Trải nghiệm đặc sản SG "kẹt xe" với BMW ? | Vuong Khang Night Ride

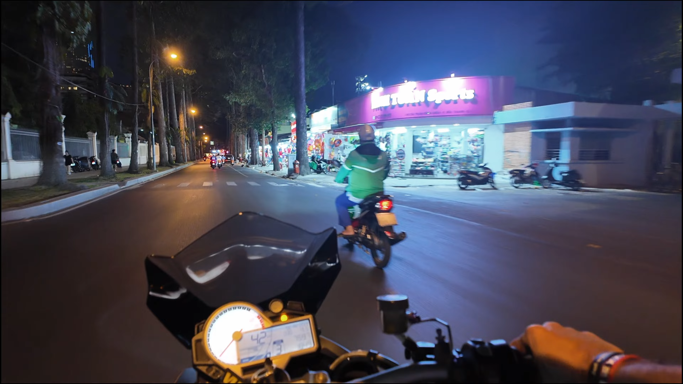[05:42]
Những cái người mà chạy không cần xuyên như mình Mình chạy rất là sự, mình chạy rất yếu luôn Nhưng mà cái cảm giác mình vô cua mình rất tự tin nha Rất tự tin luôn
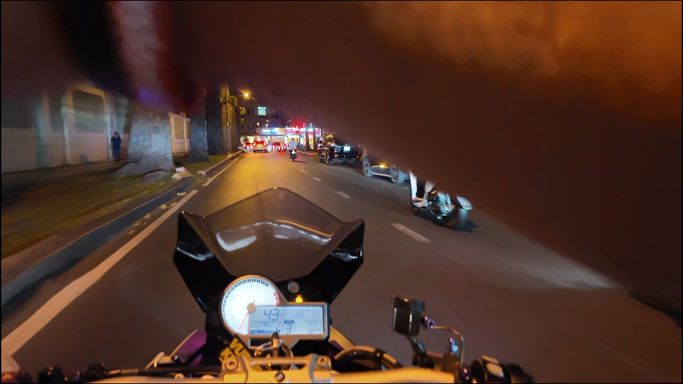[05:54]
Đây là cái khu công viên này với lại cái đằng sau dinh độc lập nha mọi người Làm hồi nhỏ mình đi học là mình cứ đi ra đây mình đánh con lòng nha mọi người nha Từ lúc con nhỏ mọi người
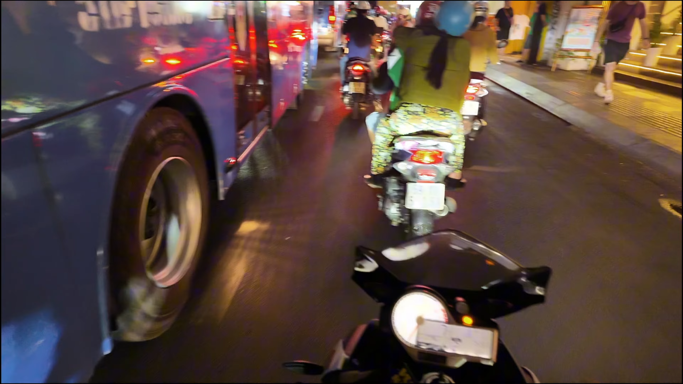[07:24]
Ngày nay mình lấy có sai không Paiacon chỉ có kẹt xe và siêu kẹt xe thôi